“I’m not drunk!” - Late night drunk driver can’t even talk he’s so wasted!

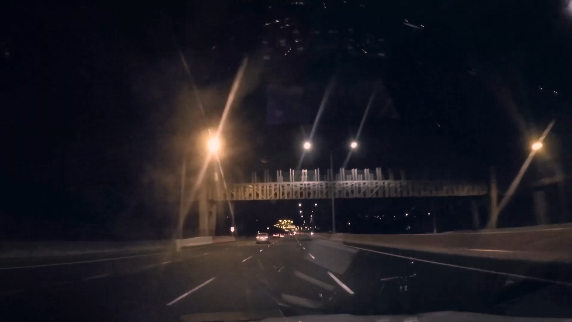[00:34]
and accelerated quite quickly once it went past us and just lasered at 119, so we're going to have a chat. The vehicle ahead is a beaten-up 25-year-old Honda. Comms Victor Fire 3-2.